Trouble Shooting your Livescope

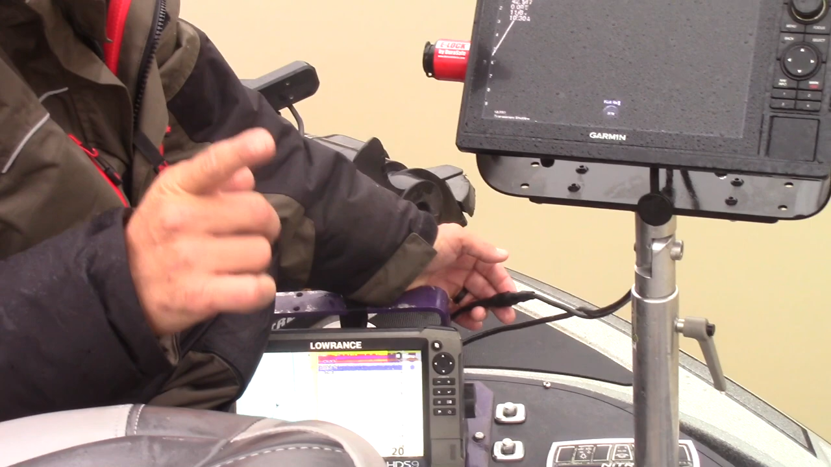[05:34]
live scope you've got the short 18 inch cable this is where you unplug and replug right here you take the coupling loose
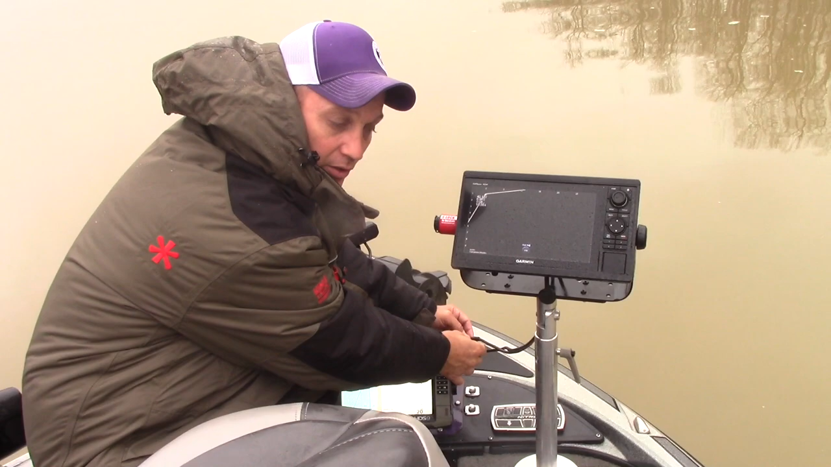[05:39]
you unplug it you wait your 10 seconds put it back in it reboosts the system and you're
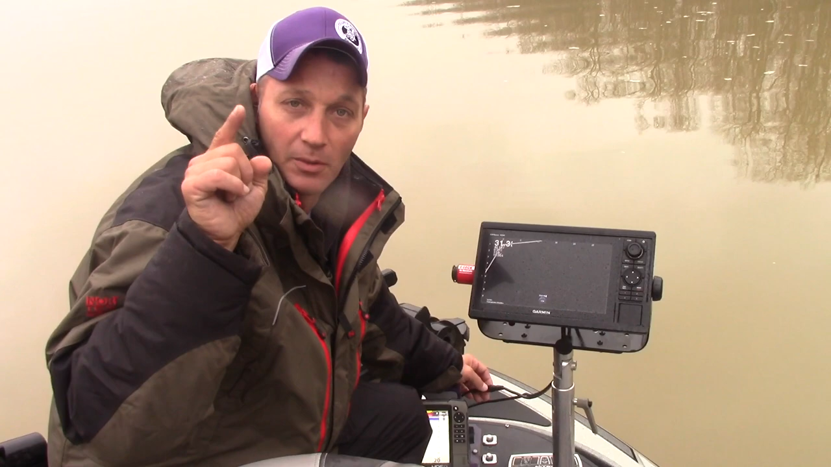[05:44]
back to fishing and i was so thankful for that because we ended up coming in seventh and bringing home a 1700 check we'd have never had a chance at if i couldn't have figured out